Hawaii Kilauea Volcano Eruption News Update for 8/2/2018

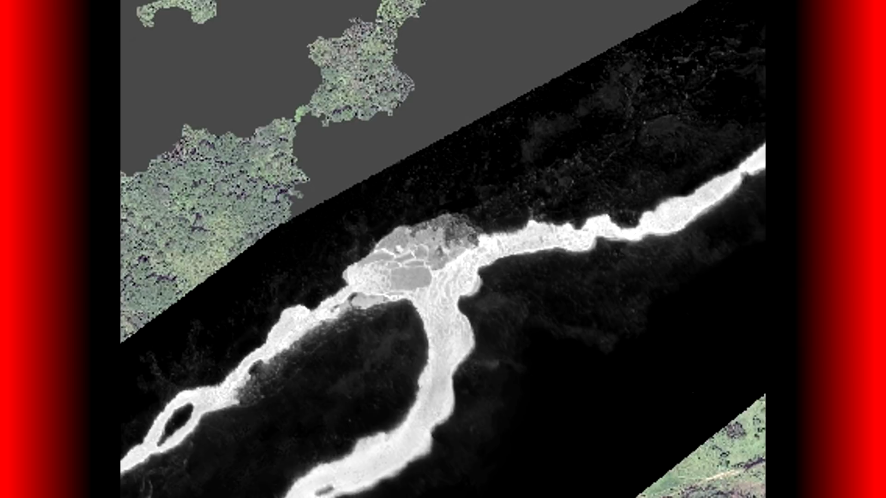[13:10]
which I guess if this, what we're seeing here actually occurs, that would be considered a blockage. However, I don't know when they say blockage, if they meant, you know, debris had flowed down and clogged it up, rocks broke off or whatever. But anyways, that's not the point.